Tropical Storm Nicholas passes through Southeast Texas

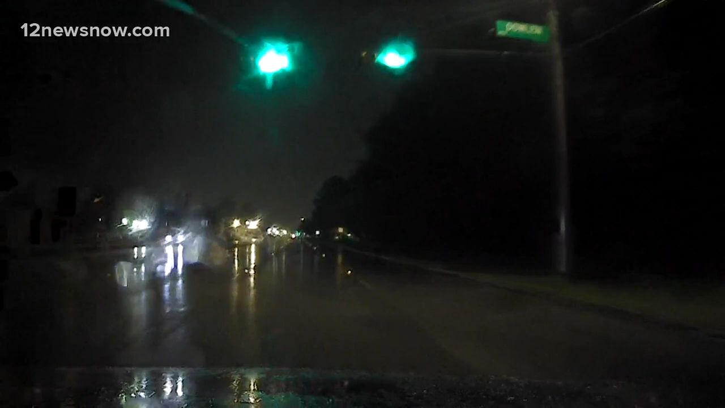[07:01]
But right now, we're continuing to head down College Street. And it still looks like, as you can see, there's some trees, some flags down to the side on the left. They are starting to blow.